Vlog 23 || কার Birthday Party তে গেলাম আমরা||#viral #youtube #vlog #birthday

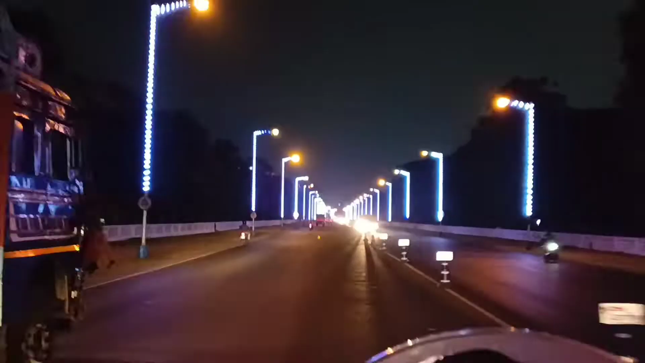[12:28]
আর তার মধ্যে যদি তুমি বাইকে থাকো তাহলে মানে বাইকে করে এই রাস্তাটা দিয়ে যেতে ভীষণ সুন্দর লাগে,
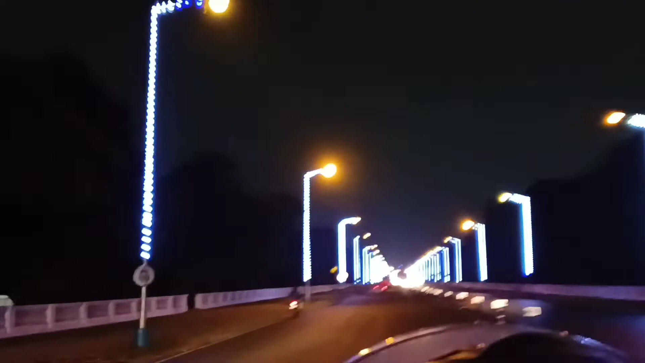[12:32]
মানে কি বলবো, এত ভালো লাগে, এত ভালো লাগে, মনে হয় যেন রাস্তাটা শেষই না হোক, মানে এই রাস্তা যেন চলতেই থাকুক। তো যাই হোক, শুধু এই রাস্তা না,